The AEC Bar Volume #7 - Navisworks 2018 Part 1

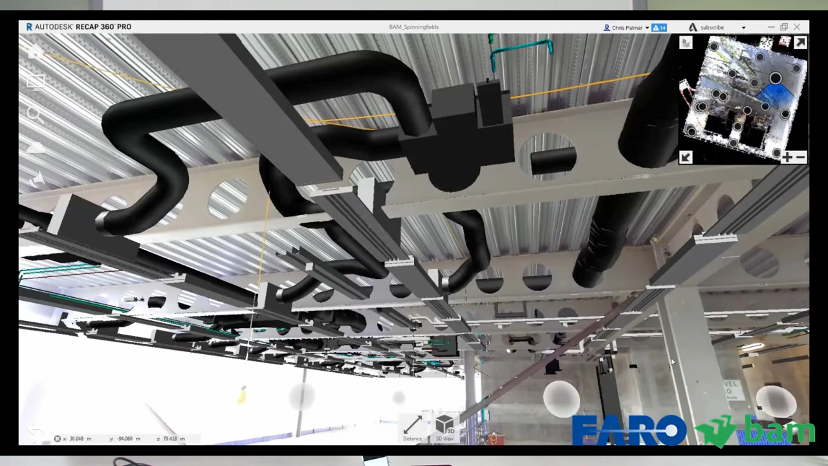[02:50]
Now, the ability to do that, to do that quickly on site as progress is happening and bring your design data in there.